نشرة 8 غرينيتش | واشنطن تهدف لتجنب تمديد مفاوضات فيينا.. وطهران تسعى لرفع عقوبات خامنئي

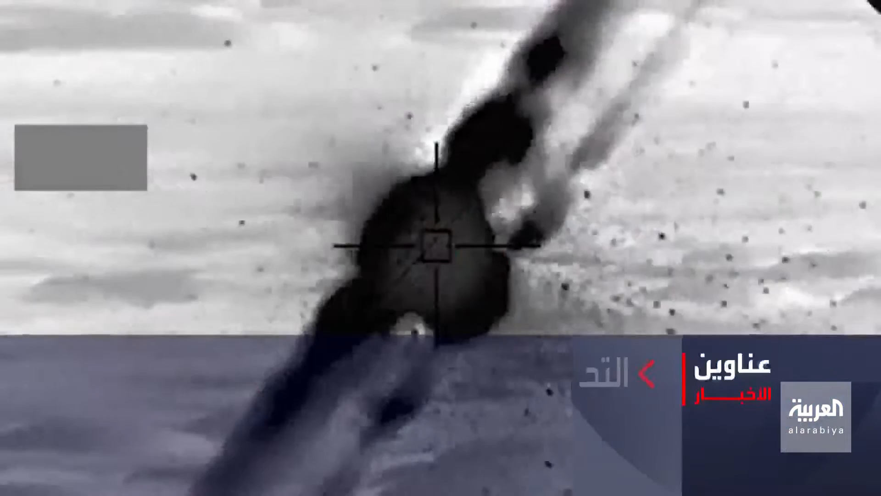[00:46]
التحالف يدمر سبع عشرة طائرة أطلقت باتجاه السعودية
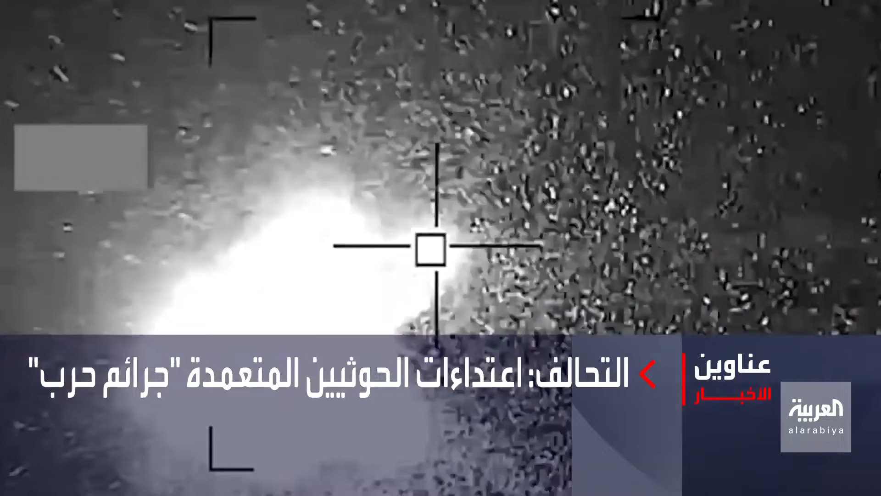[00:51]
ويؤكد أن اعتداءات الحتي تمثل جرائم حرب
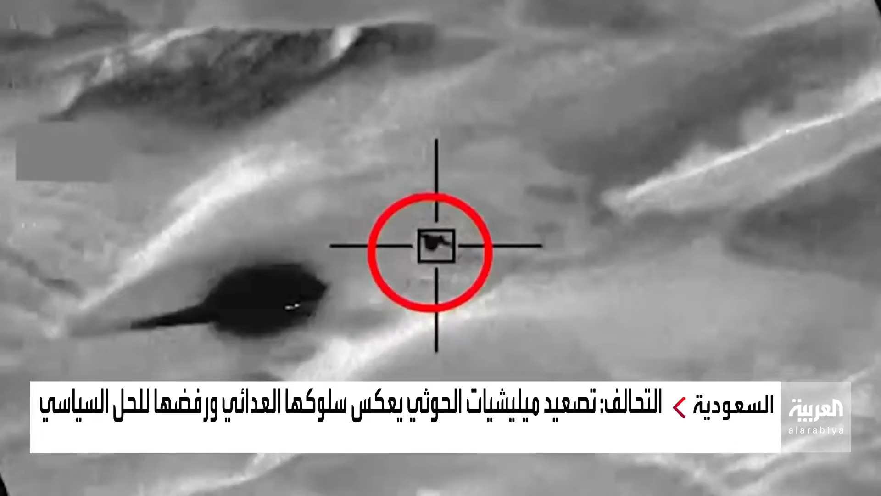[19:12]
الدفاعات الجوية السعودية اعترضت طائرات المسيرة فوق الأجواء اليمنية مشيرا إلى أن محاولات الحوثيين العدائية المتعمدة والممنهجة تمثل جرائم حرب وهي أيضا جزء من سلوكها العدائي الرافض للحل السياسي التحالف أكد كذلك أنه يتخذ الإجراءات العملياتية لحماية المدنيين والأعيان المدنية من الهجمات العدائية
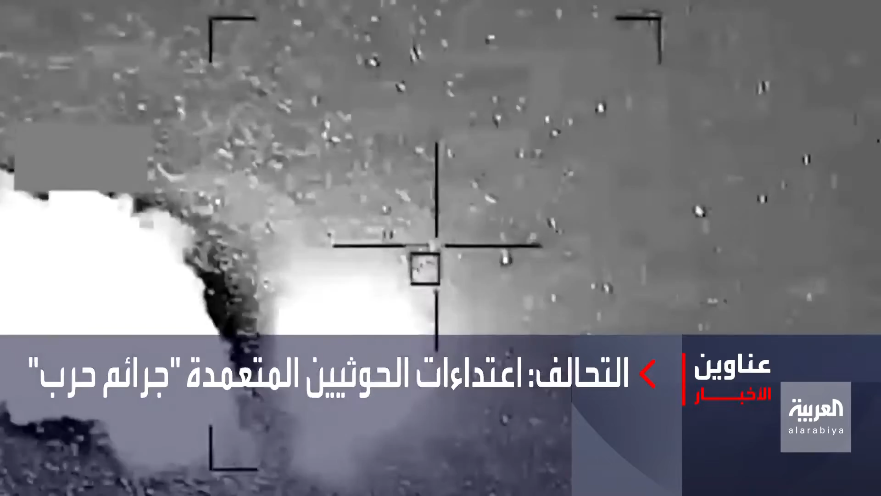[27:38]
التحالف يدمر سبع عشرة طائرة أطلقت باتجاه السعودية ويؤكد أن اعتداءات الحثي تمثل جرائم حرب نطالب أن يكون هناك وجود دولي على راسه